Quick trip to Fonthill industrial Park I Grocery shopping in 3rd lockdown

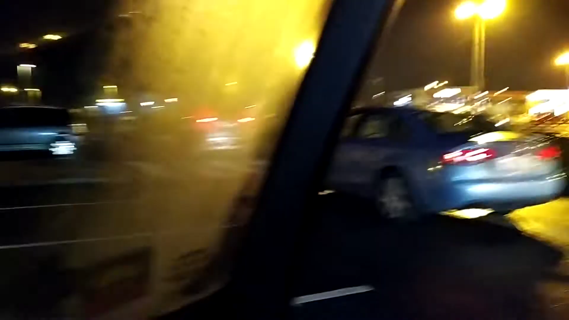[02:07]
in general overall it's not that busy there are a few cars outside and but this is the first time
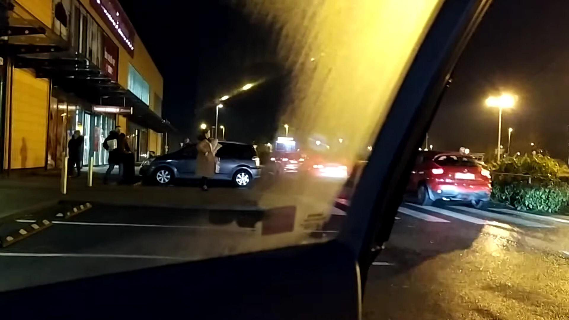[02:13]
after the proper lockdown i came out to buy a little bit of grocery so that was just a quick update to give to you so hope you like the video